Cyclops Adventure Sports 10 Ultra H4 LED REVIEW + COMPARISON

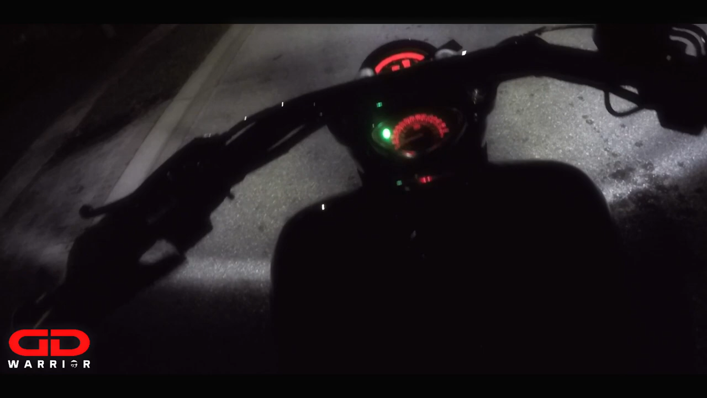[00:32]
or emitters that makes it actually 2500 per emitter and i wanted to show you guys the comparison between the uh 10.0 original and the 10.0 ultra so there's two versions out there i think for ten dollars more you can get the ultra version if you don't want the
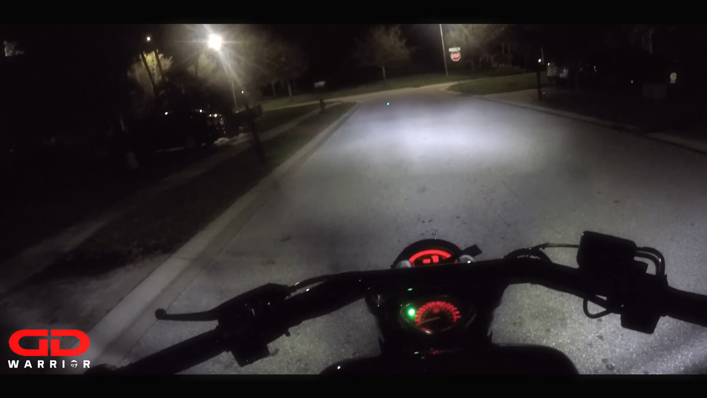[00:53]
ultra then you pay ten dollars less and get the original so what is the difference between these two um the ultra fires on
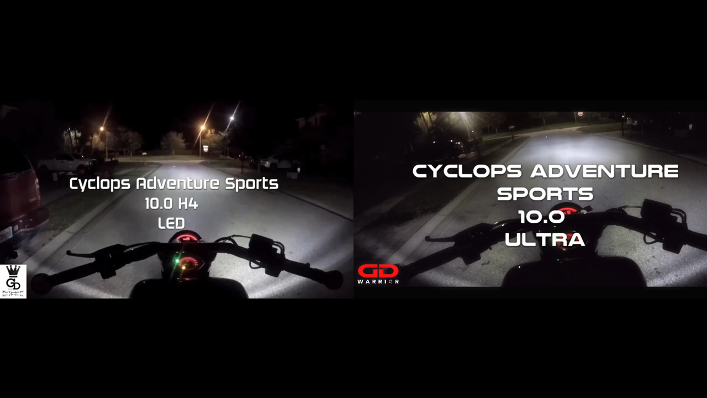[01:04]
high beam uh fires up all four emitters so you are blasting all 10 000 lumens on high beam on low beam everything is the same it fires up the two transmitters uh emitters i don't know i'm saying transmitters
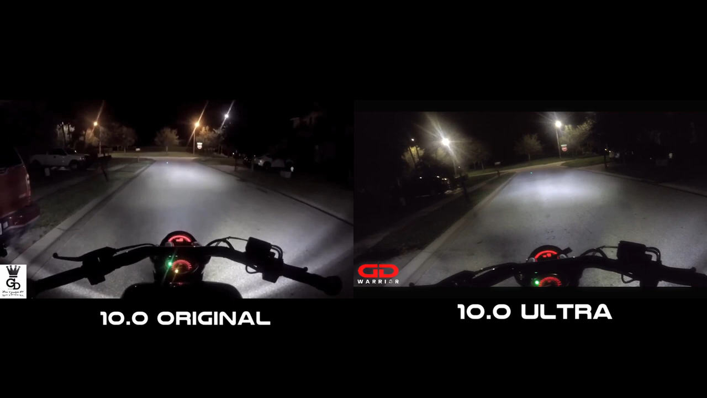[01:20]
emitters which are each 2500 so that's five five thousand lumens on the original and on the ultra so here you can see uh the beaming the beam pattern is actually pretty much the same and nothing has basically changed on the materials i checked and compared both one more time if you want to see exactly how the materials look like uh check my description down below the whole unboxing video and comparison to the 7 000 lumen
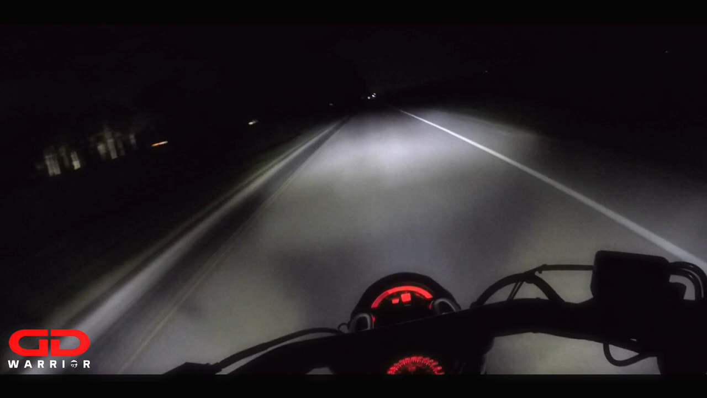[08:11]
well uh built this light bulb is and what materials they use um it is fan cooled so you don't have to worry about overheating within the uh bucket of the headlight the headlight bucket um so that's another nice feature those are very very high uh quality emitters i think they're called cray emitters i don't remember the number anymore but as usual cyclops adventure sports only uses
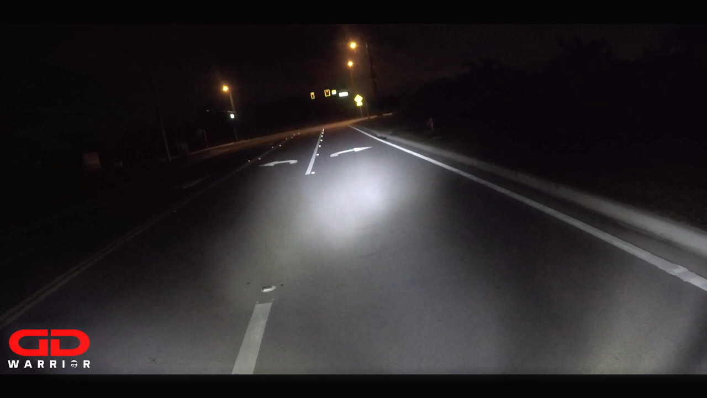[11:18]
see how i have it adjusted so right now it's on low beam right and that yellow shield over there that yellow street sign is uh not illuminated by the bulb but if i turn the heavy one boom you know it glows like a candle almost see that pretty dope and like i said i think the color is either i think the color is 5600